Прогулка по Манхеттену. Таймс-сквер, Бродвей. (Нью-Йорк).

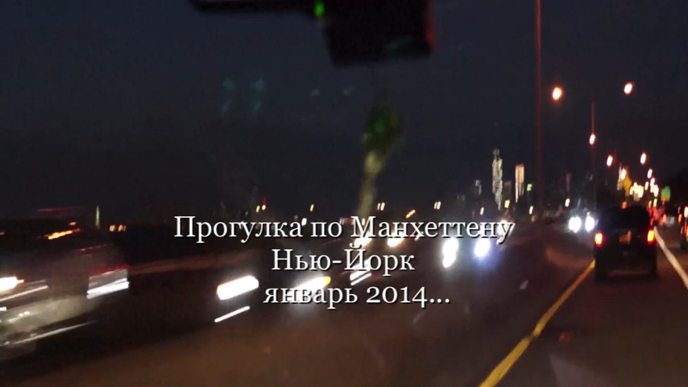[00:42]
А вот там, где на этом втором небоскребе лампочка горит, да. Вот именно туда, да? Именно на этом шаттл. Вы знаете, что это такое горит там? Ну, маячок ты имеешь в виду?